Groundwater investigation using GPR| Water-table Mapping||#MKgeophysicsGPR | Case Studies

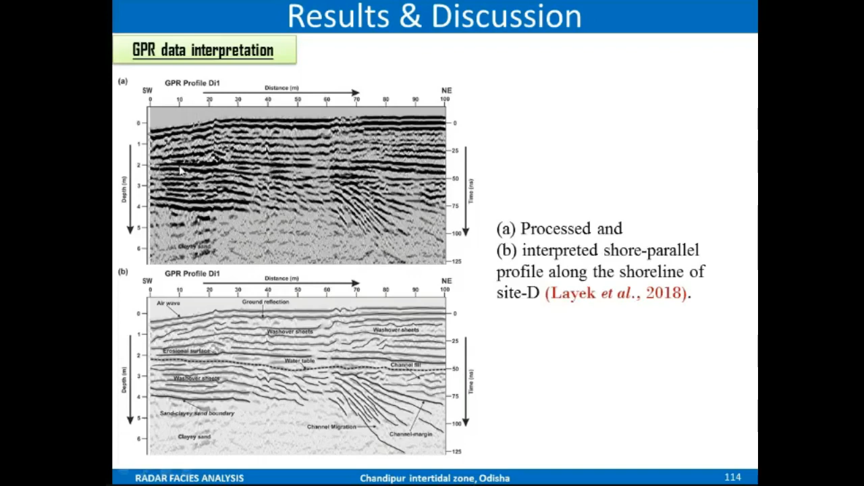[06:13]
with each other so this is the water table this situation a or this uh line is your water table similarly um here i have used the vertical electrical sounding and the gpr data here the ground reflection you can see water table